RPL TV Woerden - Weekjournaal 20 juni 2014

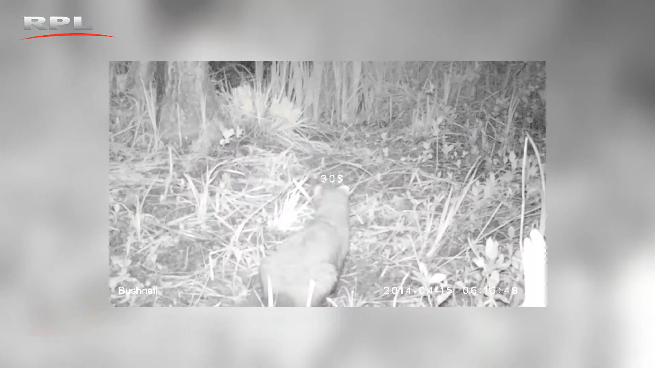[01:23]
In de Nieuwkoopse plassen liet een boommarter zich op een bewegend beeld vastleggen. Het dier liep langs een van de camera vallen die geïnstalleerd is door vrijwilligers.